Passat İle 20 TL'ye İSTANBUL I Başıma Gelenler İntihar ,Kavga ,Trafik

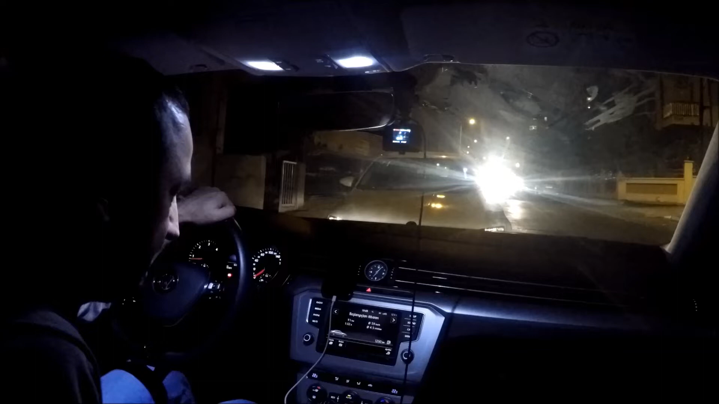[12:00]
1250 kilometre menzil gösteriyor. Bakalım dönüşte tüketim nasıl olacak onu da göreceğiz. Şöyle bir yola gelelim. Biraz daha dönüş daha sakin olacak. Biraz daha ekonomi odaklı süreceğiz.
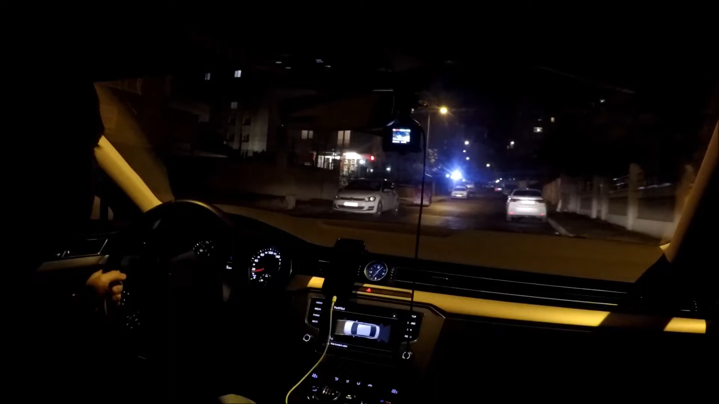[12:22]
biraz karanlık oldu ama şimdilik öbür türlü de yolu göremiyorum.